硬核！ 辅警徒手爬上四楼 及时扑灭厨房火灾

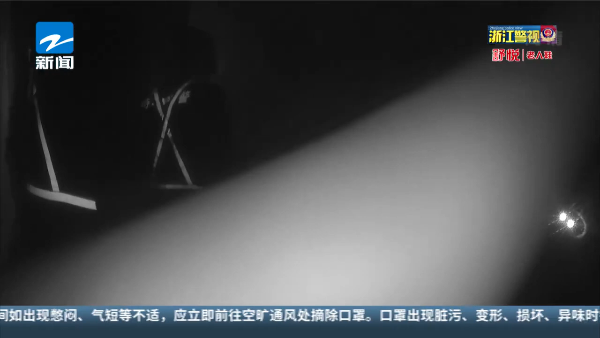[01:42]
方小康奋力爬上四楼阳台顺利进入室内结果发现是住户家的煤气灶烧着了原来住户当天早上八点左右一边烧鱼一边吃早饭吃完早饭就锁了门外出买菜完全忘了锅里还烧着